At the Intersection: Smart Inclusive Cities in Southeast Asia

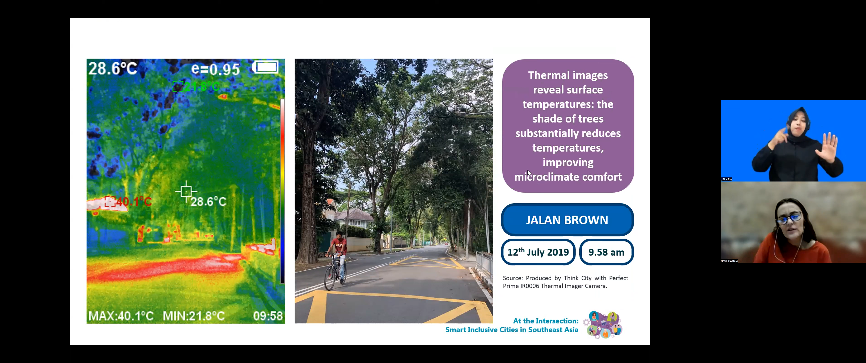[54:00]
On screen: spot 28.6°C, max 40.1°C, min 21.8°C
You can see here that the green space is
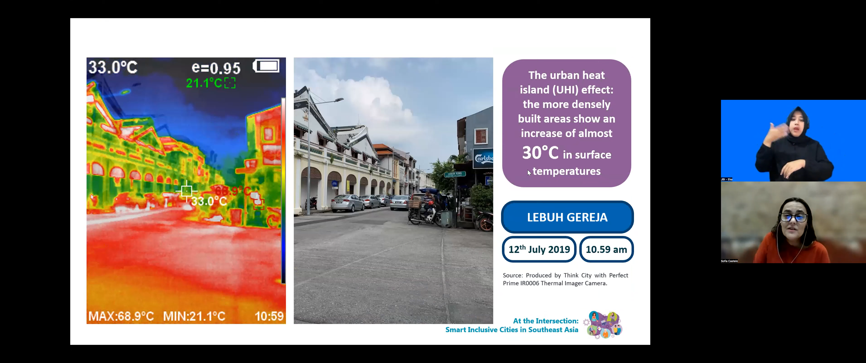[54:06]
On screen: spot 33.0°C, max 68.9°C, min 21.1°C
cooler in almost 30 degrees Celsius than a non-green space, for example. And then the digital tools created by the program, I don't have time.